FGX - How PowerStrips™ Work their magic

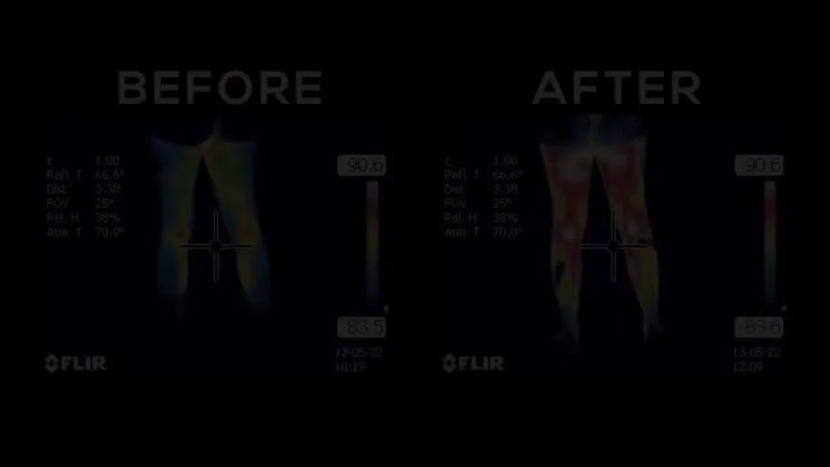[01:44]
We show images before a power strip is applied and we can see that that the heat is rather low.
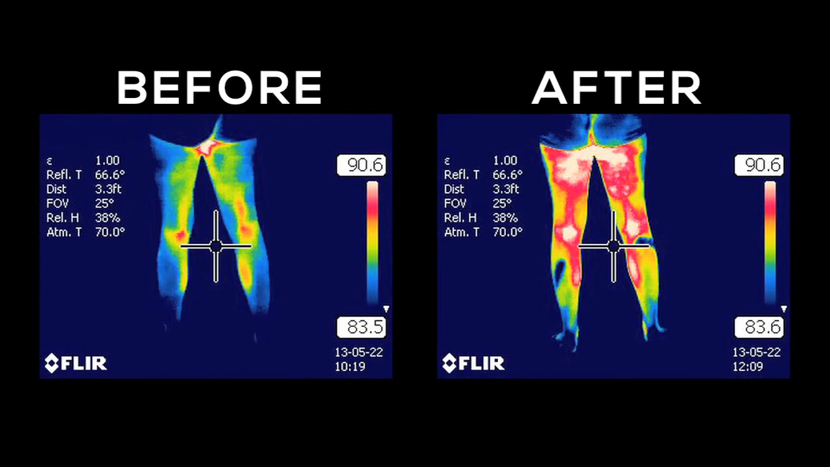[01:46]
We apply power strips and shortly after that we see that the energy rises.